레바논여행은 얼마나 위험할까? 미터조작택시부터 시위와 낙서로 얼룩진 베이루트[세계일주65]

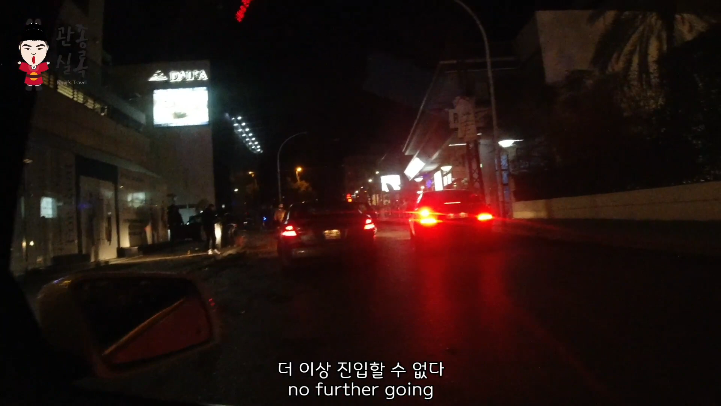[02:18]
아, 저기 12연장 때문에 못 가서 군인들 엄청 많고 거의 다 와가지고 차를 돌리네 여기서